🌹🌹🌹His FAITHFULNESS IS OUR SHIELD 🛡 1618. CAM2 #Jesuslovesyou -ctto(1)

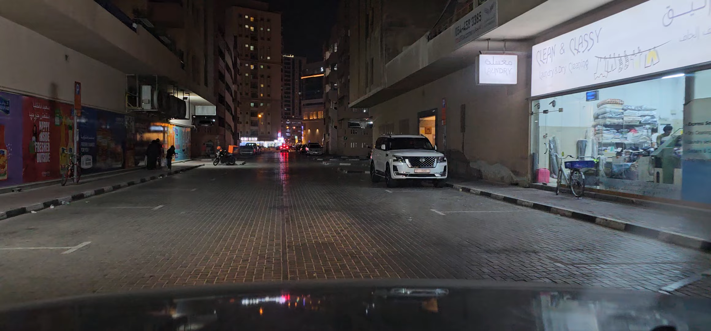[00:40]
This road is one way, the bar. You can go left, go into Bakay. It's not going Bakay. No, you have to take your turn to through one roundabout.